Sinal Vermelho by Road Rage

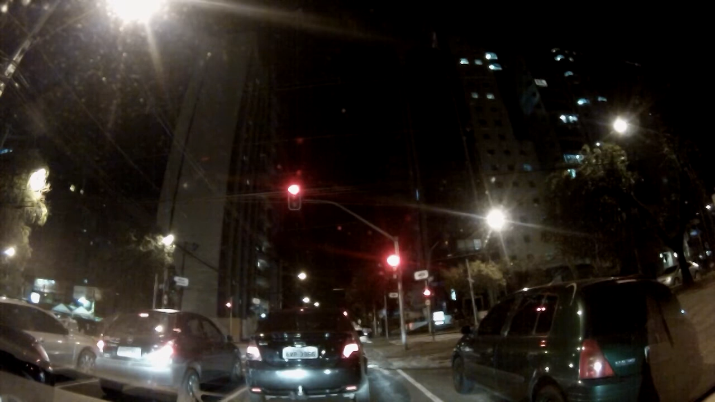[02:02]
e quando o sinal de pedestre abre, ele arranca. Esse pelo menos percebeu a tempo a cagada que ia fazendo e deu tempo dele parar. Em Curitiba, furar sinal de madrugada já é comum, mas em São Paulo isso é ainda mais comum, como esses dois idiotas ali à direita vão furando. Aí eu paro no sinal, porque eu não furo o sinal, afinal de contas.
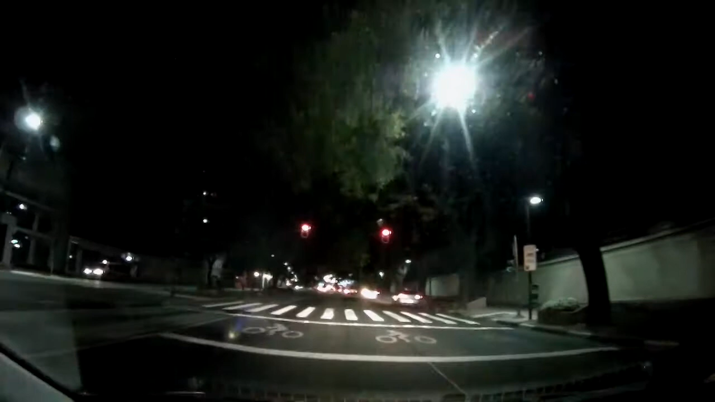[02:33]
Ali na frente tem uma área destinada para motos, pois afinal de contas elas são mais ágeis do que os carros, então elas param na frente em São Paulo. E ali, à esquerda, o motoboy sobre quatro rodas parou na área destinada a ele, afinal. Só que não.
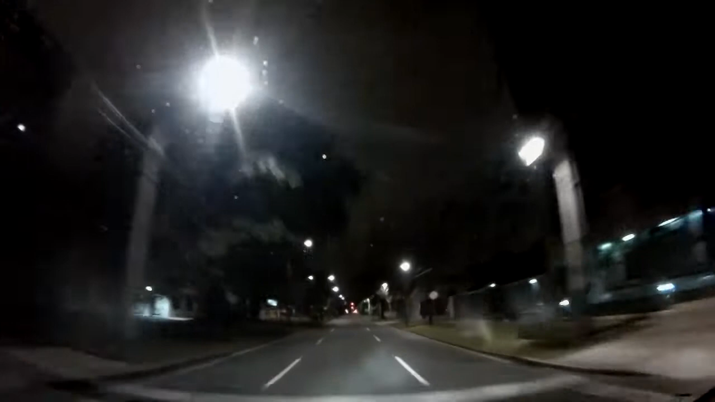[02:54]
Nessa cena aqui, eu até dou um desconto, porque isso era de madrugada, era por volta de umas quatro da manhã. Então é normal as pessoas furarem sinal a essa hora. Só que, porra, se você vai furar o sinal, fure e fique na sua faixa. Não se enfie na frente de quem está vindo pela outra rua.
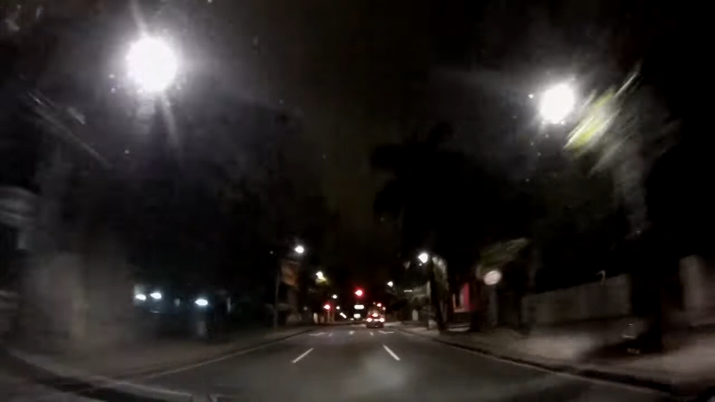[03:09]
Tinha que ser uma caminhonete. E para finalizar esse vídeo, amigos, a cena mais cagada de todas.